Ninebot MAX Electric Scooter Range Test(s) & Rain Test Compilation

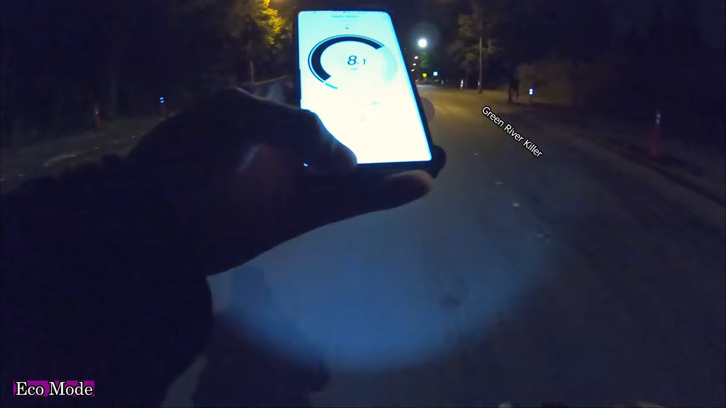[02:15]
but I'm super bored 23 miles total 21% battery left
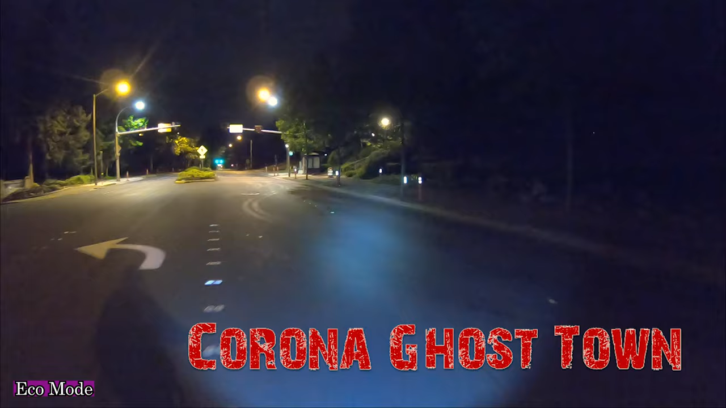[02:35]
ah definitely the most boring range test I've ever done this is what I do for science
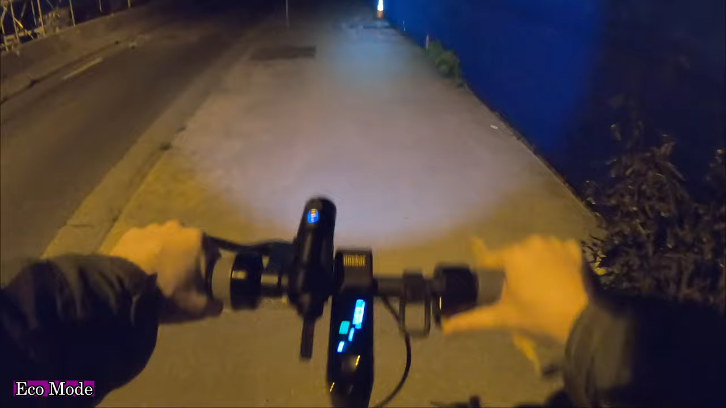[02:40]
I'm going two miles an hour right now
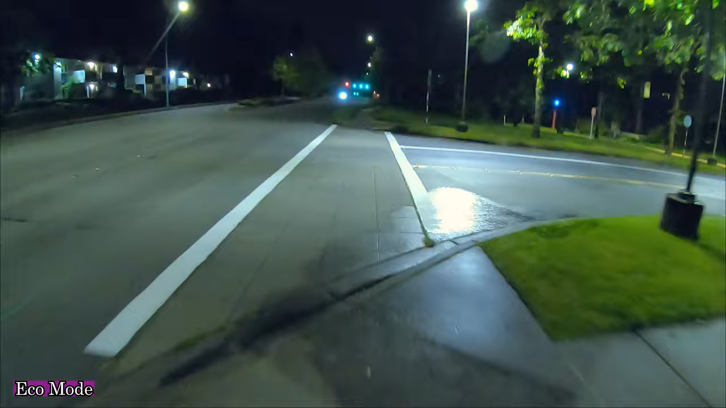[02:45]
okay so while we wrap up here I guess I'll go over some specs the advertised